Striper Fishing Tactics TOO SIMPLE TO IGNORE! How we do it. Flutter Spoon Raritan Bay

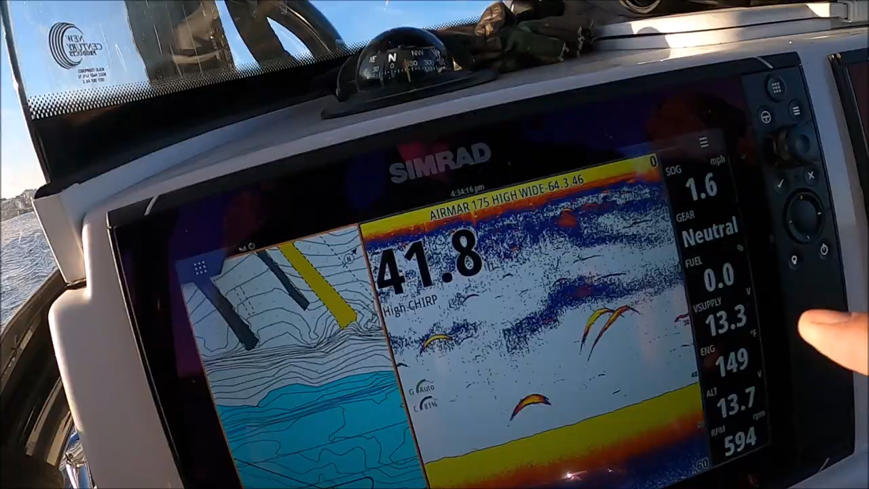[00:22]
On screen: speed 1.6 mph
all right you guys want to know what fish look like at speed we were running about 28 30 miles an hour and you saw we saw nothing here and we came across light bulbs that's what i call like that's what a school of stripe ass looked like at about 30 miles an hour so i dropped off a plane and now you can see what they look like
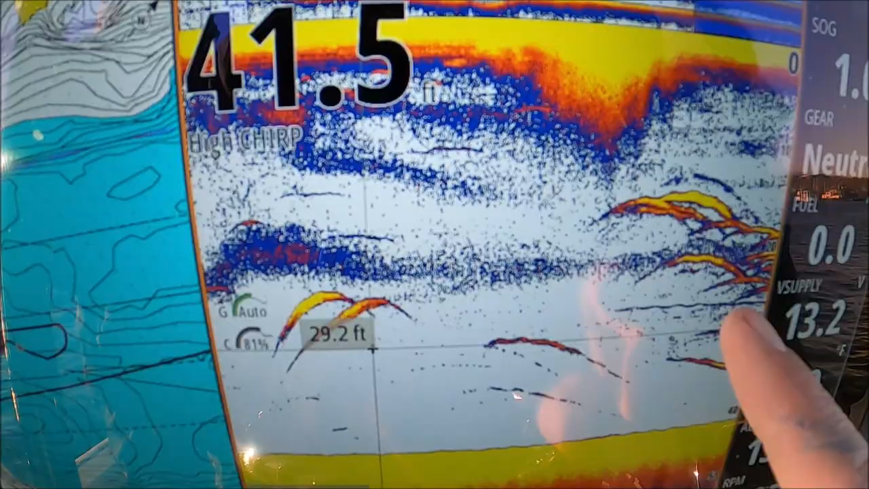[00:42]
On screen: depth 41.5 ft
that's what they look like right there look at that guys drop them down oh my goodness
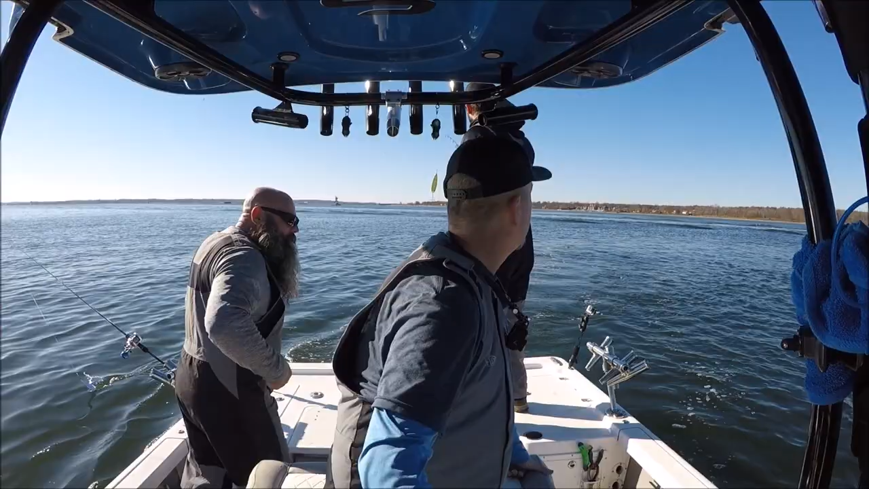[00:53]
i don't think it matters when it's tough it matters put a little brick down there it'll be a bit yeah but that when we had ben out here you know we had that high pressure came through the goal really made a difference yeah
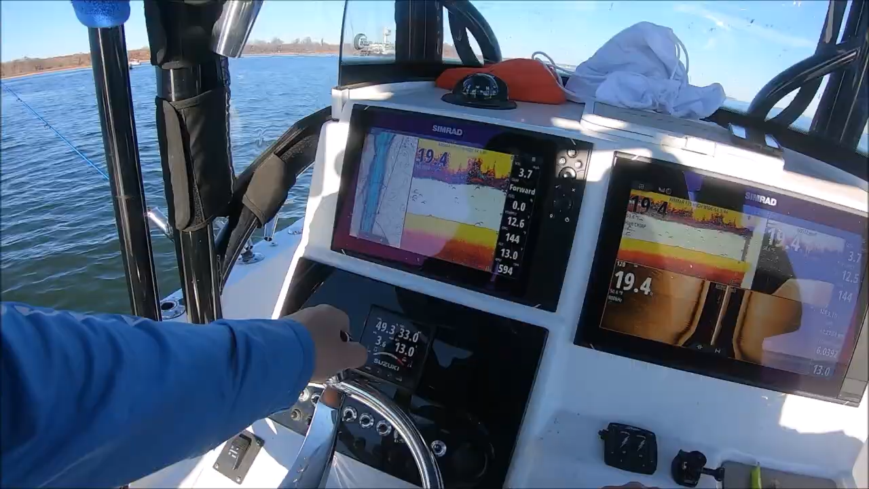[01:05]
and put us right back over that one six school it's sitting right here
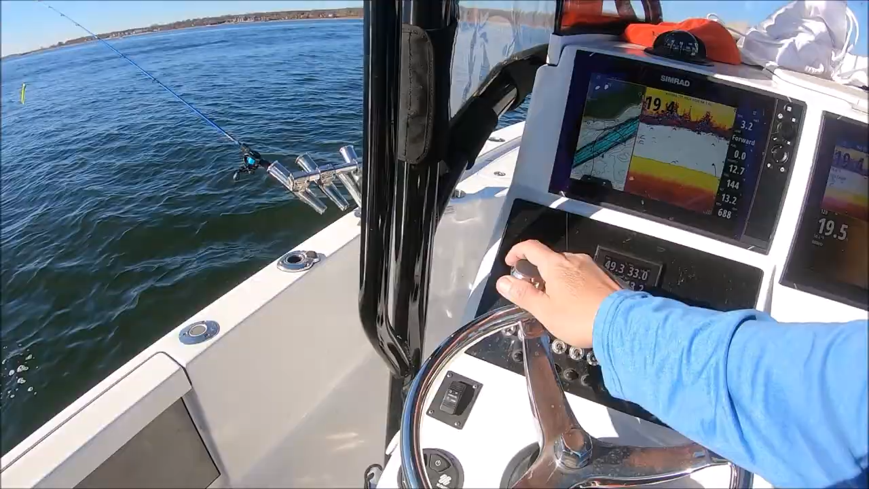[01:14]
10 fish 11 fish maybe because if you count his there they are right on the edge of the channel so they're sitting right on the edge of the channel right by this can huh all right see a side scan right there
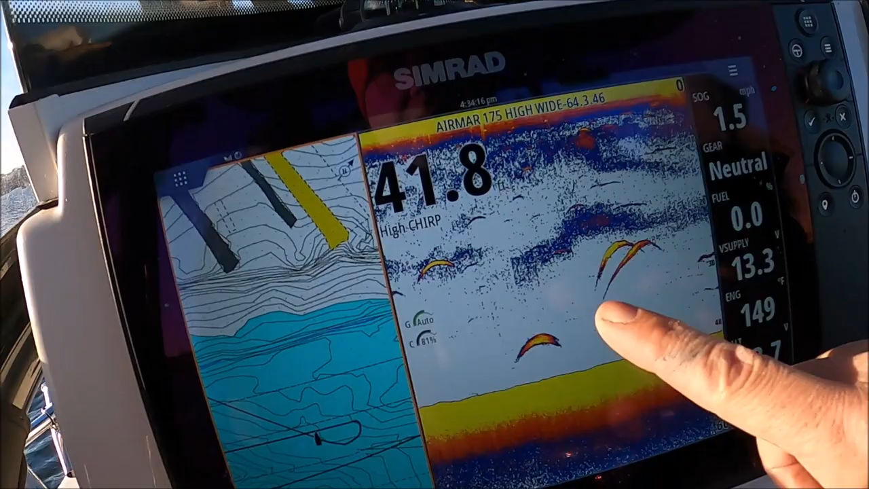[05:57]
Alright, you guys want to know what fish look like at speed
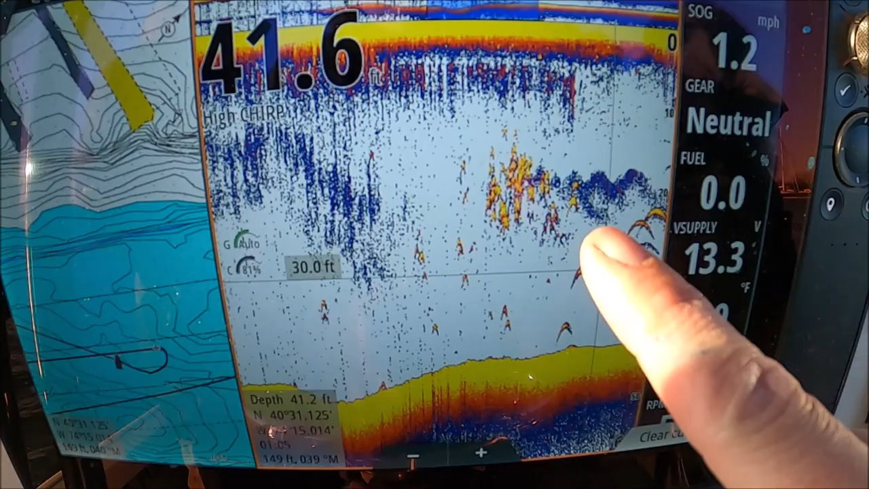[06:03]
We were running about 20-30 miles an hour and you saw we saw nothing here And we came across light bulbs.
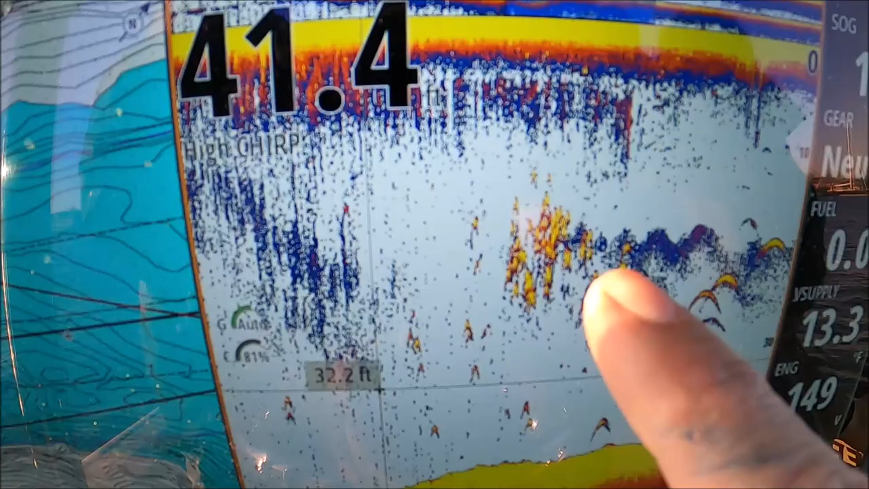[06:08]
That's what I call light That's what a school of striped ass looked like at about 30 miles an hour So I dropped off a plane
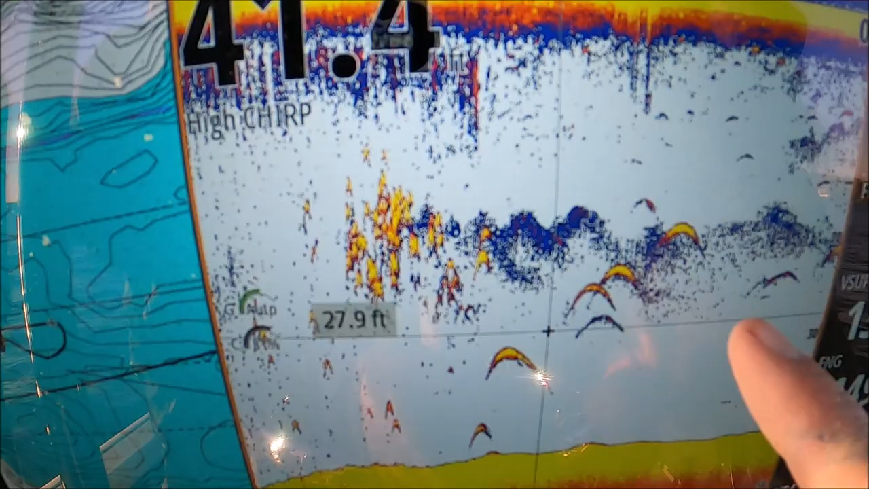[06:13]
And now you can see what they look like That's what they look like right there.
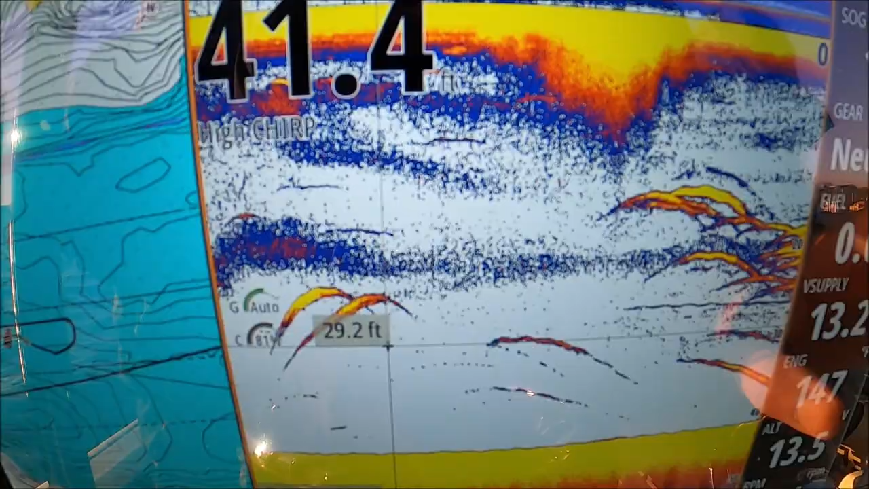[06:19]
On screen: depth 41.4 ft
Look at that guys drop them down. Oh my goodness Yeah, it's gonna be one of them days boys
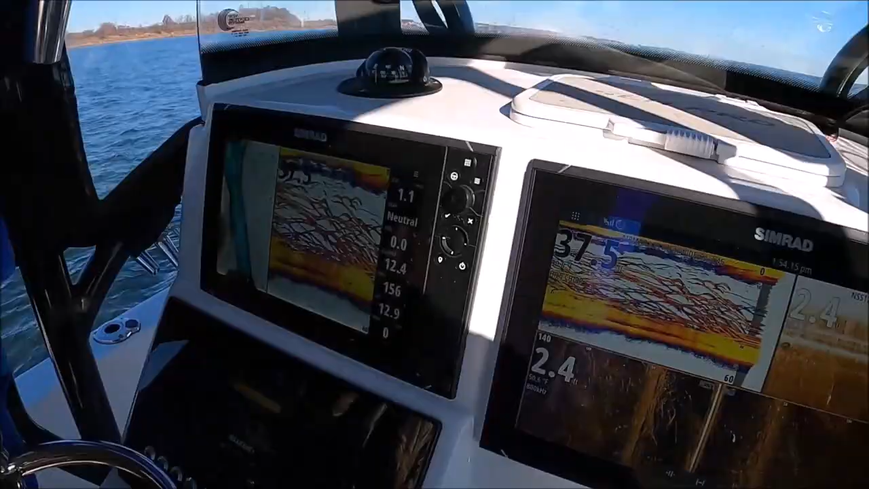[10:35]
I think there's enough for everybody Look at that screen, I think there's enough for everybody